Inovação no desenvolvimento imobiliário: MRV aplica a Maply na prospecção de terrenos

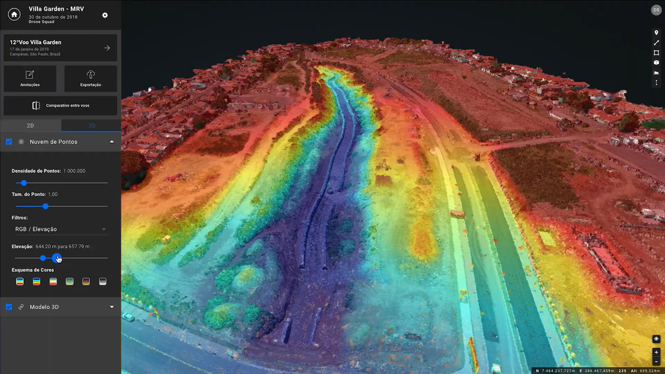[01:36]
de fato, uma compra dentro da realidade da companhia, dentro dos preceitos que a gente precisa aqui dentro da companhia.
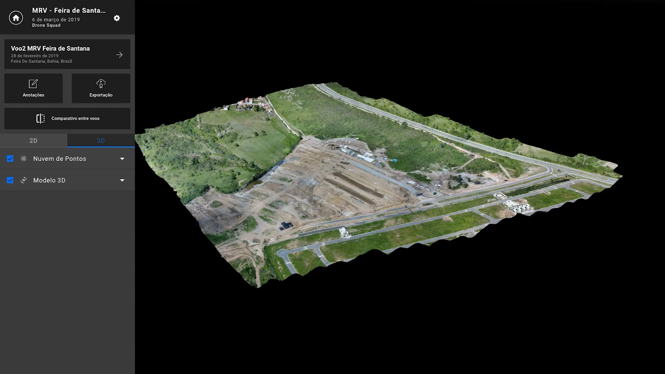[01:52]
Quando a gente fala de topografia convencional, nós tínhamos uma dificuldade muito grande em relação às informações do entorno dos terrenos e também em relação ao que realmente tinha um campo.